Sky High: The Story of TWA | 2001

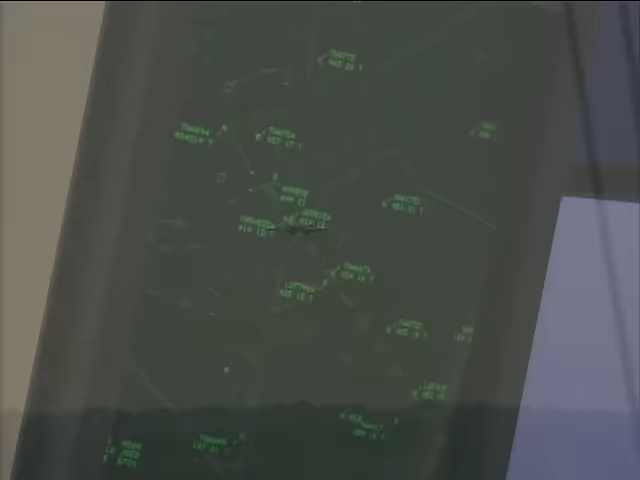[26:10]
It is always on somebody's radar screen, always subject to direction and guidance by the FAA.
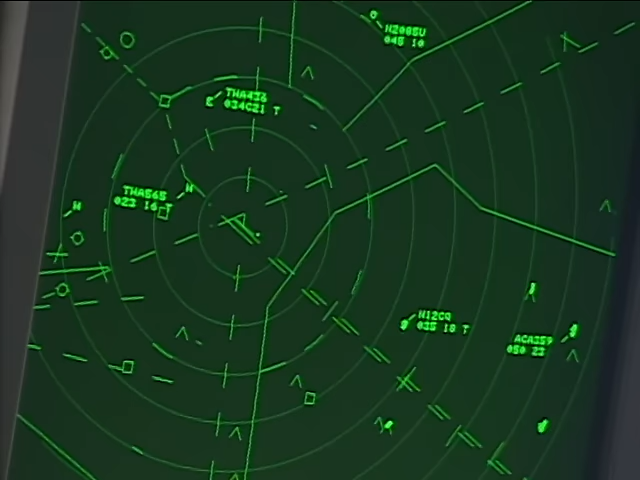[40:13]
times and distances calculated, and warnings issued.